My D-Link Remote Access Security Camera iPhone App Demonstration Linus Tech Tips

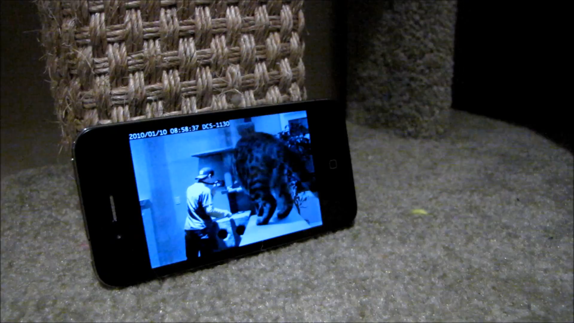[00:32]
He's moving. He's coming towards us There he goes. He comes down. So basically what I want you guys to do is here.
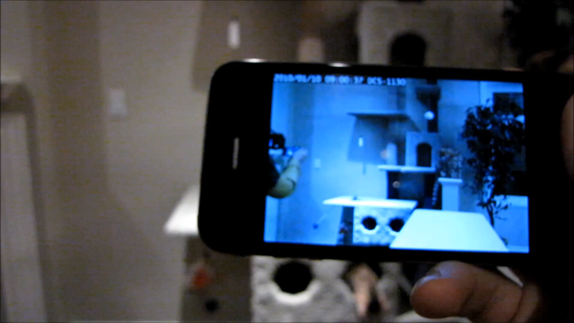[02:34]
Oh Great he went down in the bottom Oh, but there he stuck his head out the front so you can kind of see there's quite a bit of a delay on 3G but that's about what you'd expect on Wi-Fi it performs admirably well and Overall,